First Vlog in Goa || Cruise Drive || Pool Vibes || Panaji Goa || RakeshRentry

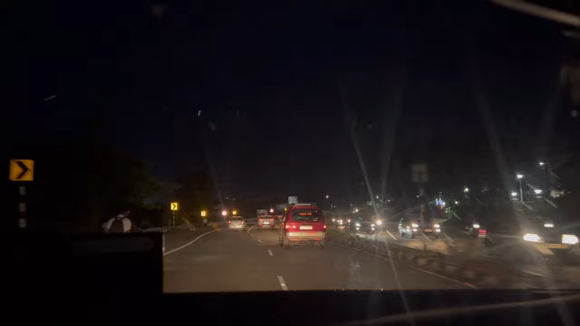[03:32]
10 బజే క్లోజ్ ట్రాఫిక్ అచ్చా కమ్ రేగా థోడా. బాగుంది భయ్, రోడ్లు అయితే జబర్దస్త్ ఉన్నాయి. ఇట్లా మన హైదరాబాద్ ఉంటే మాత్రం ఇక బొమ్మ బొమ్మ వేస్తున్నాయి. పనాజీ ఇంకా 7 కిలోమీటర్స్.
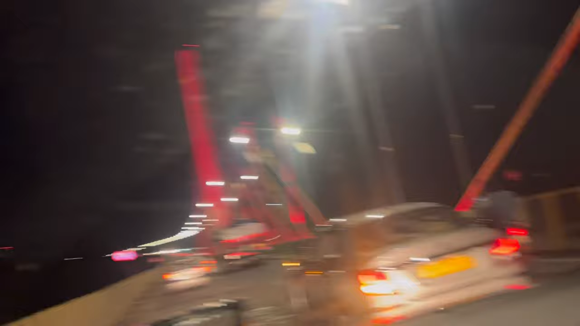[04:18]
యార్ కేబుల్ బ్రిడ్జ్ ఆగినం, ఇక్కడ జబర్దస్త్ కేఫ్ కనిపించింది.